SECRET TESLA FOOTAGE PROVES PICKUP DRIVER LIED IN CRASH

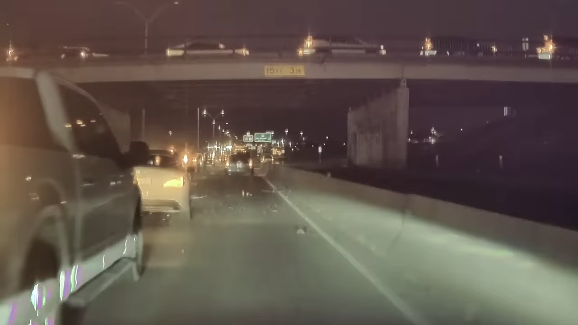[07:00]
Jay wishes he could give his quick reflexes credit for that save but he's almost certain the car reacted before he did, particularly the braking. Thankfully, nobody involved in the accident was hurt.